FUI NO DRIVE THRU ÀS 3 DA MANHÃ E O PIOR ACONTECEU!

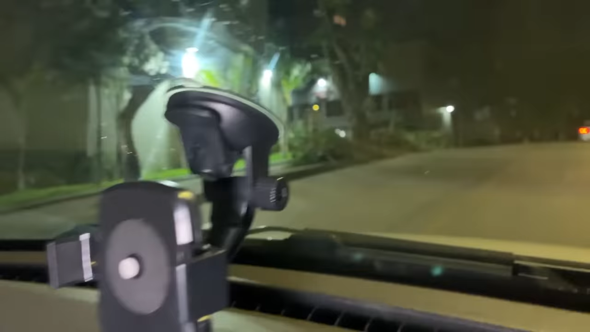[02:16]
Vocês estão conseguindo ver esses galhos aqui na rua? Olha isso aqui.
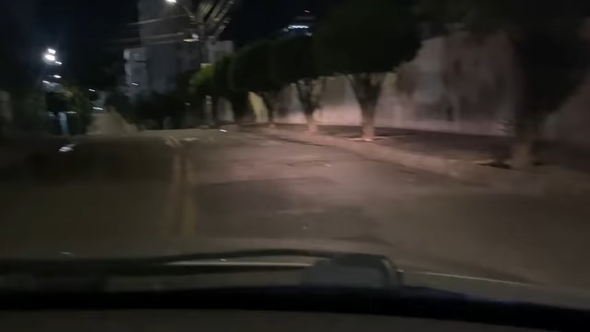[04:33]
Só que, tipo, o único lugar que ela poderia ter entrado é por aqui, tá ligado?